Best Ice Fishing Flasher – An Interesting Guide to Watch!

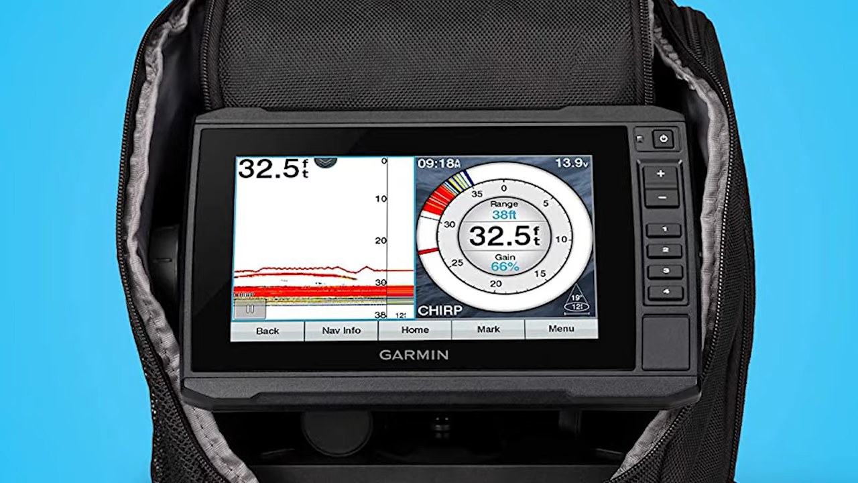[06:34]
On screen: depth 32.5 ft
maps with integrated navionics data that covers more than 18 000 lakes in the us you can create custom pages that combine sonar flasher and map on your display it
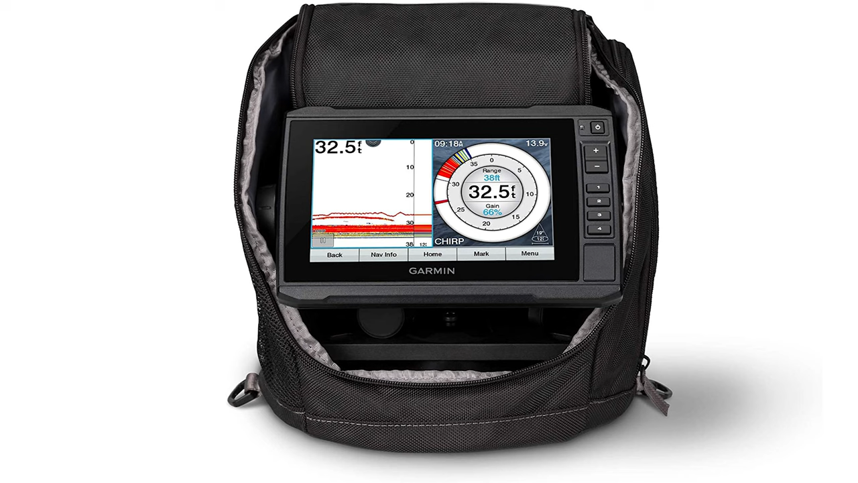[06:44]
On screen: depth 32.5 ft
also supports clearview scanning sonar for open water get nearly photographic images of what's below the surface where you take your bundle is up to you but the rugged portable carrying case lets you easily transport it from hole to hole in season to season number
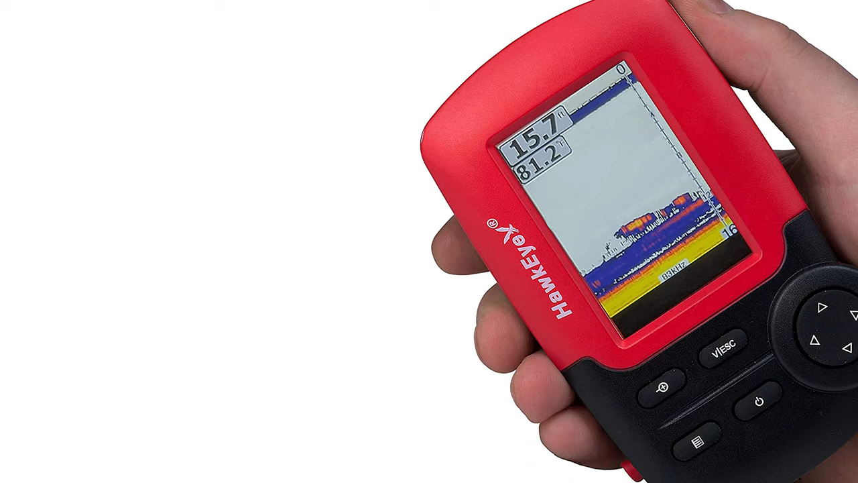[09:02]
led backlight display which will be great for use during the night this hawkeye ice fishing flasher has over two view hd color display that depicts sonar data in a series of icons it provides valuable fishing data in an easy to understand readout the
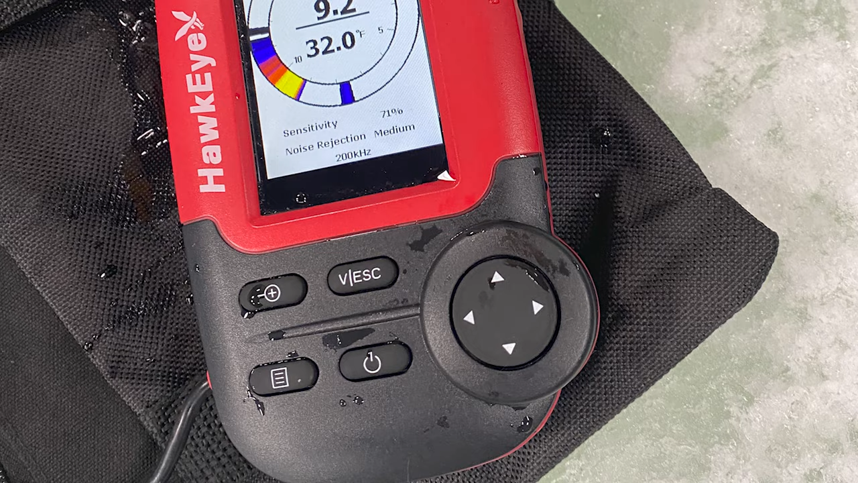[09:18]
On screen: water 32.0°F
transducer here is a 90 degree cone angle good for about 150 feet of depth
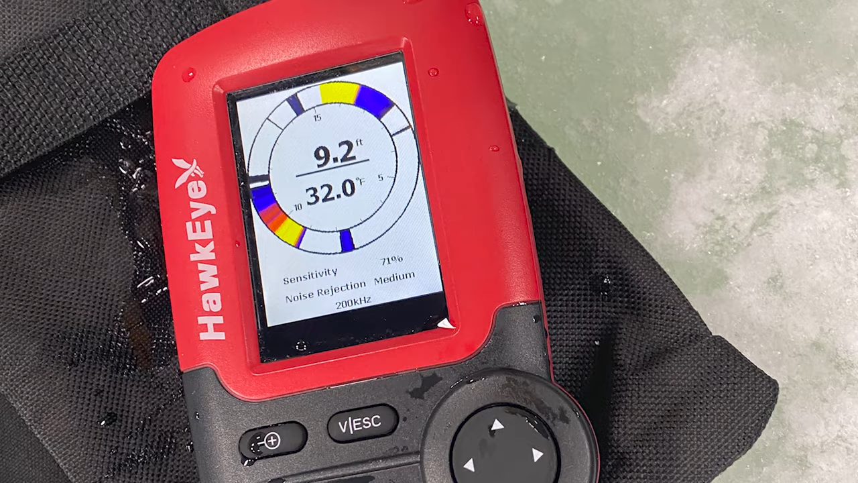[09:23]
On screen: depth 9.2 ft, water 32.0°F
the power required for the mad bite system is provided by batteries this
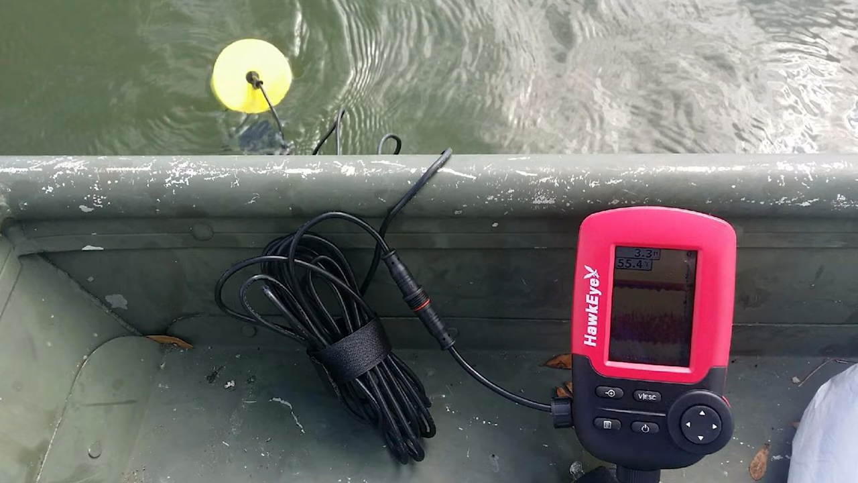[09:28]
ice fishing flasher has a button style battery and a spare that should be good for around 30 hours
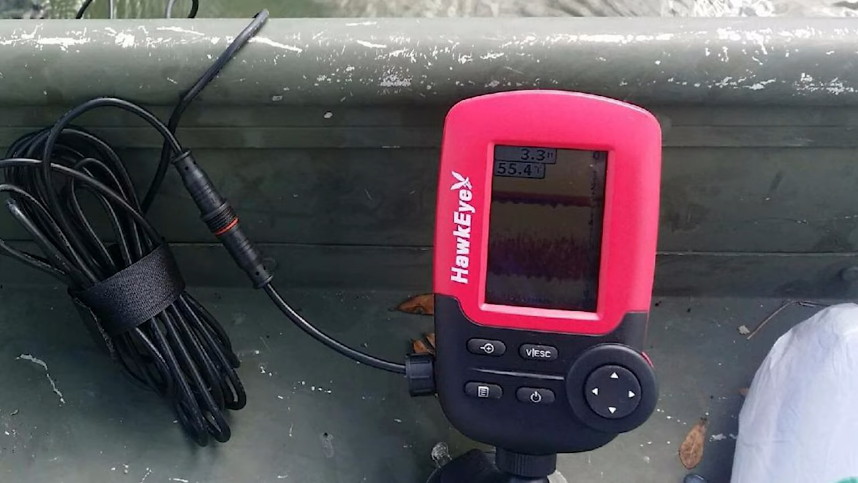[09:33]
a piece it also includes five level adjustable sensitivity an audible
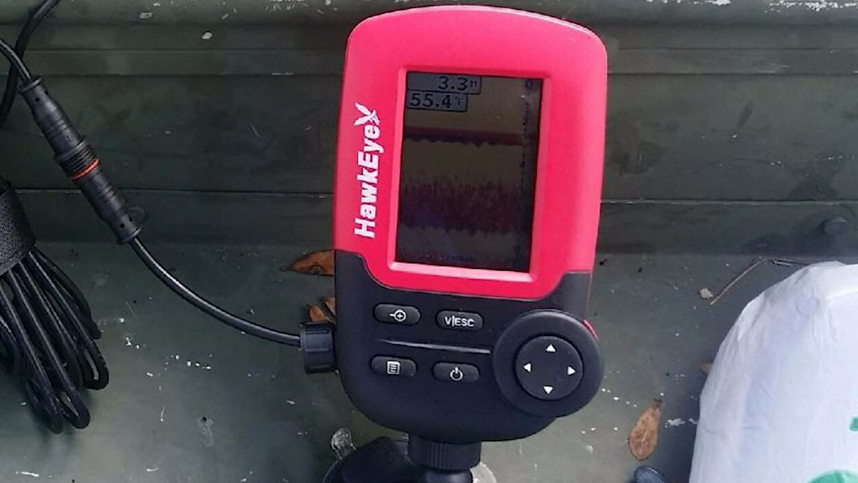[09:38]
fish alarm and a backlit display for easy nighttime viewing it has an internal